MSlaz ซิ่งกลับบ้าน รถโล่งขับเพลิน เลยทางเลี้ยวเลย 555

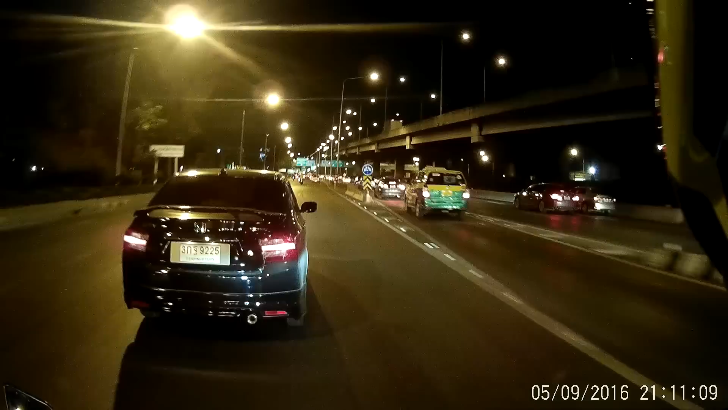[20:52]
รถแม่งขับรถแม่งไม่ดูเลยไอ้ซาดออกขวาหน่อย